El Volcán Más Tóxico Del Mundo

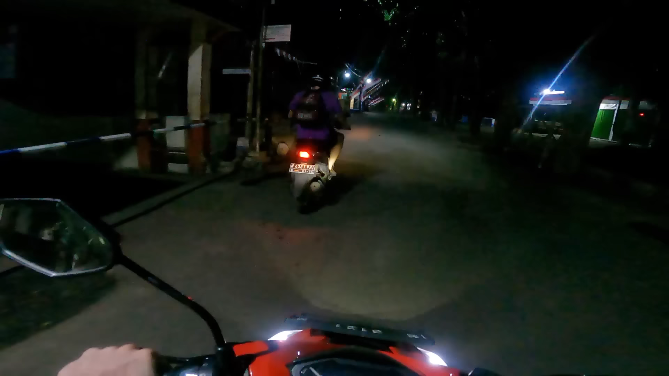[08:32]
Pero es que es gloria ahora por la mañana. No hay nadie por la calle.
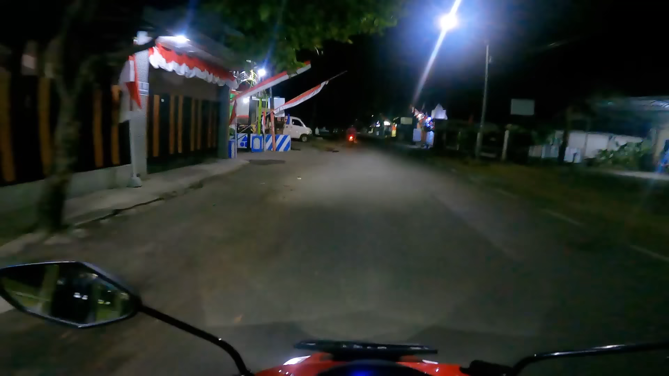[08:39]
Y esto aquí en Indonesia es increíble.
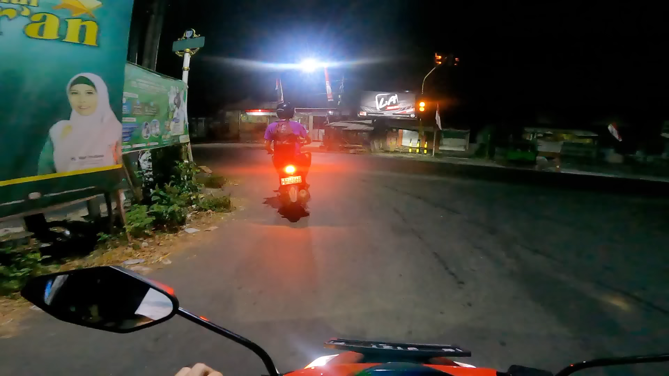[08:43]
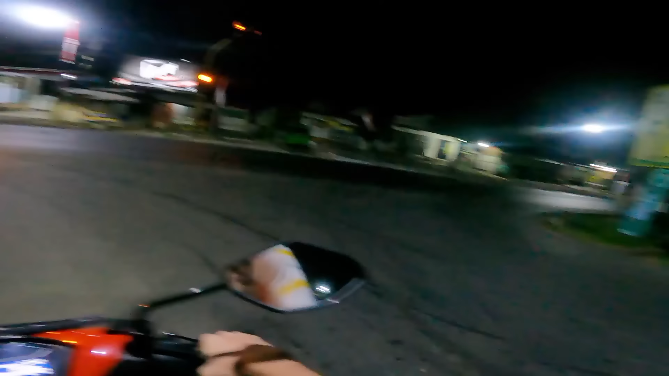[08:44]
Guay, tráfico ahora de repente, ¿eh?
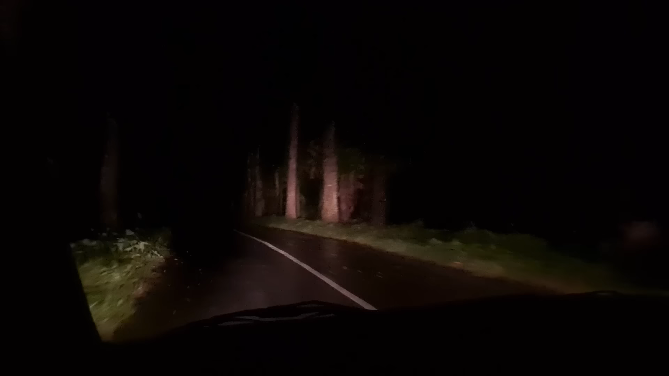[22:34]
y sobre todo porque me advirtieron que la carretera para subir podía ser peligrosa como para subir en moto por la noche.